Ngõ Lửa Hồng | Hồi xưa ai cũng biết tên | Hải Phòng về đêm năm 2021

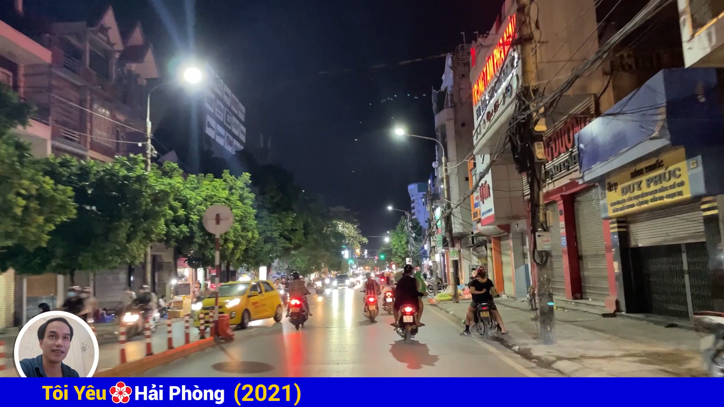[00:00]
Xin chào mọi người, Tuấn Nang ở trên đường Trần Nguyễn Hãn Hôm nay dẫn mọi người đi đến một cái con ngõ mà chắc là cũng khá nổi tiếng ở Hải Phòng Mọi người chắc là đọc tiêu đề VL thì cũng chắc biết là cái ngõ đấy rồi Ngõ đấy thì nếu mà đúng là với những người hồi xưa thì chắc là rất hiểu và rất biết về cái con ngõ này Ở trên đường Tôn Đức Thắng,
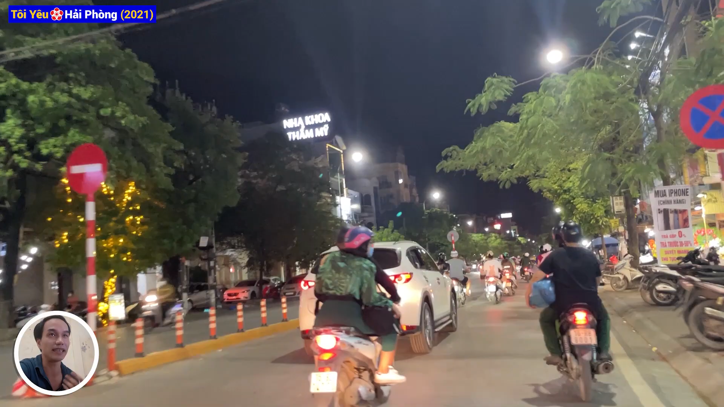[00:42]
các bạn Đoạn này là rẽ ra đường Tôn Đức Thắng rồi Rẽ trái lúc đấy là đường Tô Hiệu Đây là chỗ ăn dương vào buổi tối, tầm 8 giờ tối Chứ còn tầm 5, 6 giờ thì rất là đông xe cộ Mà hai cái tuyến đường này bây giờ thì chắc chắn là tương lai rất là đông rồi Thẳng đây là mọi người đi ra ngã tư ác quy Ngã tư ác quy Ngã tư cơ điện Mà một cái ngã tư mới mà Tuấn đã chia sẻ cho cô chú, anh chị, các bạn rồi Cái đoạn đường Tôn Đức Thắng này thì Tuấn cũng chưa chia sẻ hết cho mọi người